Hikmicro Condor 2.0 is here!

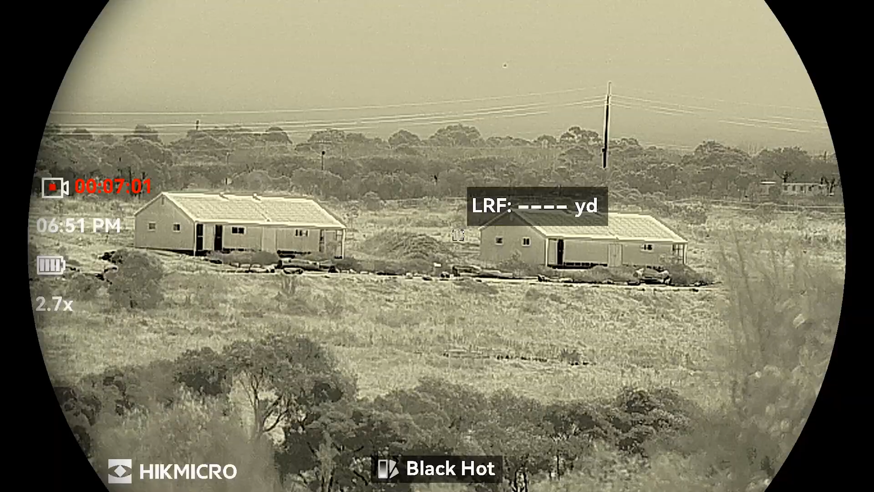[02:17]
hot fusion and red hot as well as red monochrome and